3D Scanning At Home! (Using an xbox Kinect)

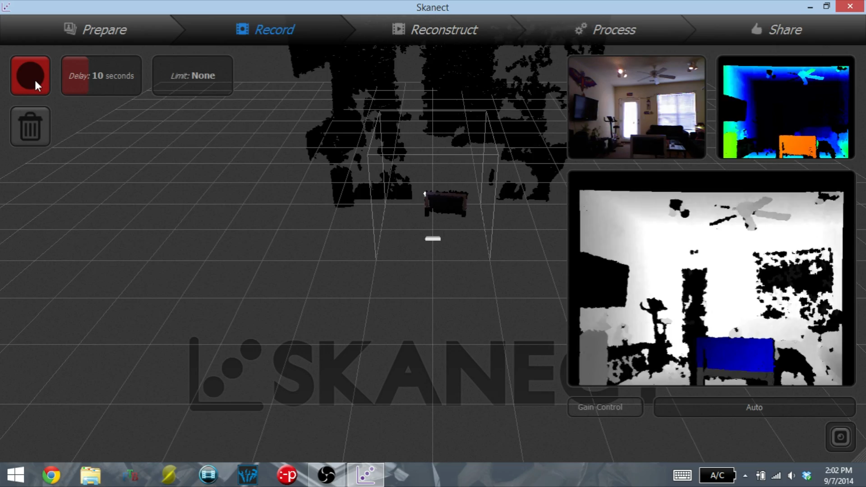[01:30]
On the right hand side of the screen is the view from the Xbox Kinect. Up top is the RGB camera and
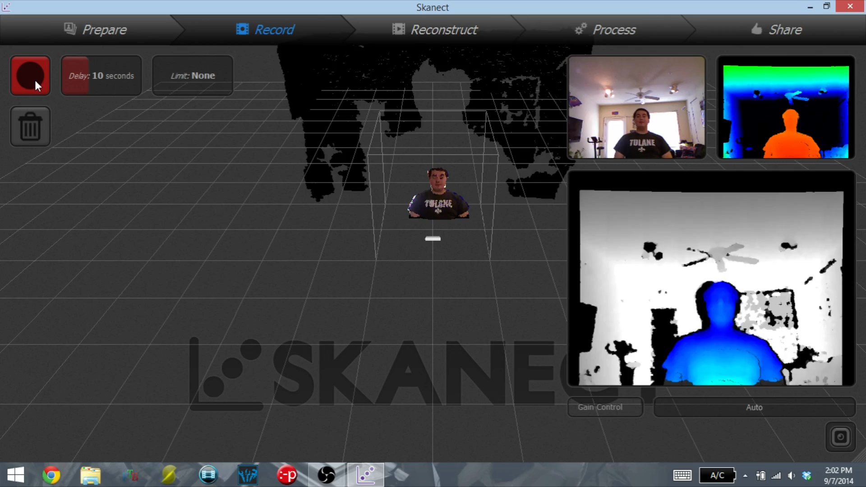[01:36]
to the right of that is the infrared camera giving the depth of field information.
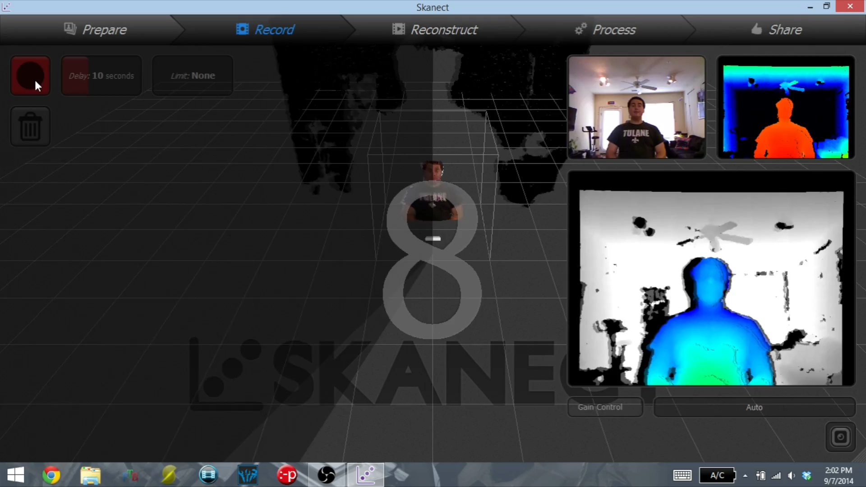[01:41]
On the bottom, Skinect is going to color the object it thinks is in focus.
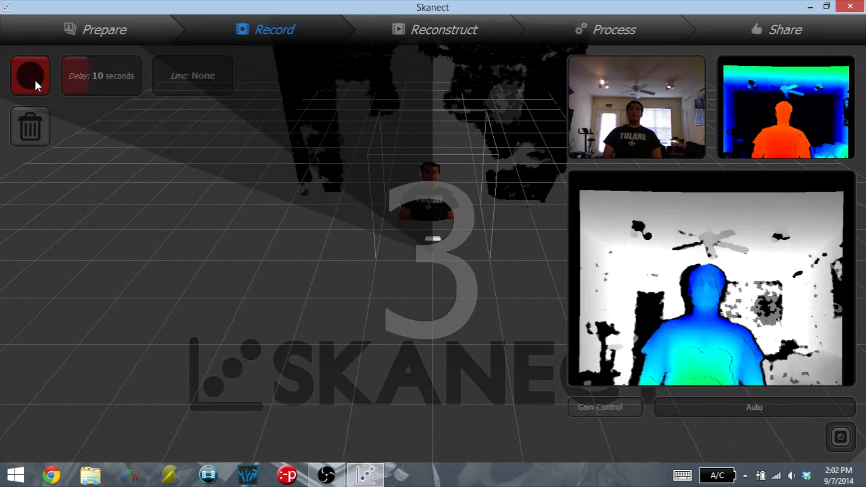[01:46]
So you want to make sure that is correct. Then you click record and you can start recording. This program takes a lot of CPU power in order to do the scanning and turn it into a 3D model. So my screen capture program couldn't record while I was scanning.
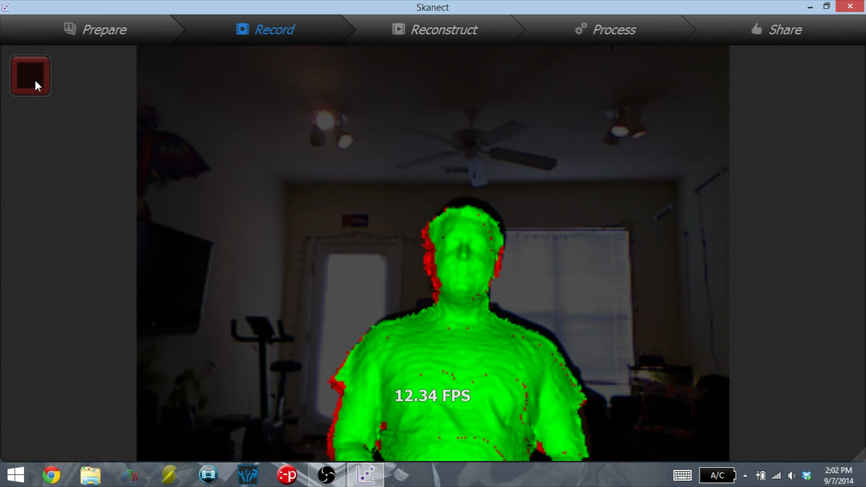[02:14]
But you just slowly move the Xbox Kinect completely around the object, making sure to scan on top of the head. And then once it's fully scanned, it's going to render it into the 3D object. Once the scan is complete, it will show you the 3D mesh that it's created from that scan. And you can see here how detailed these scans can get even with
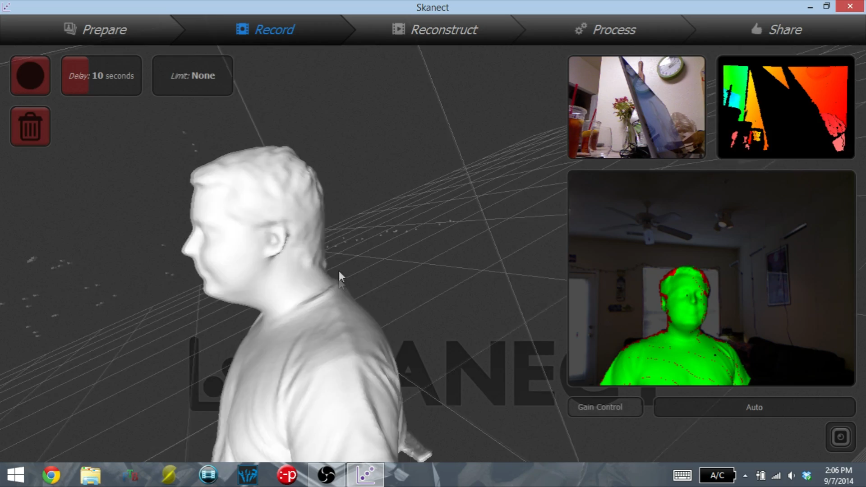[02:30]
a cheap first generation Xbox 360 Kinect.
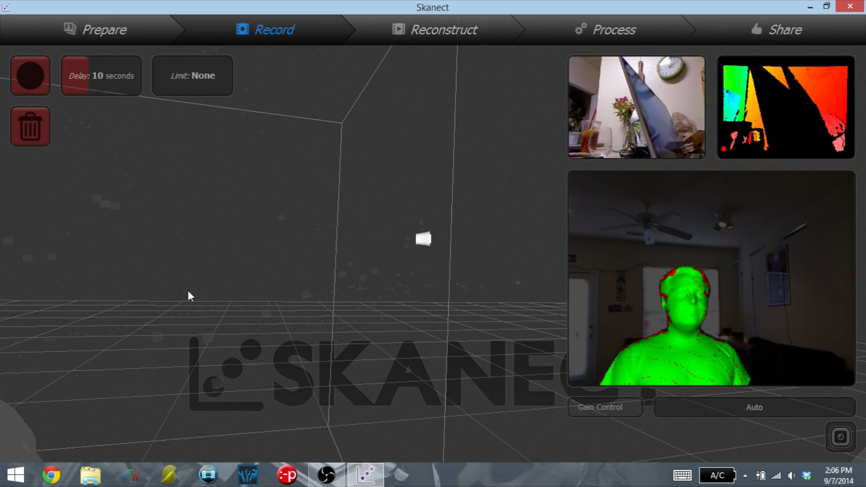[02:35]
Once you think that the object is captured correctly, you can move on to further processing.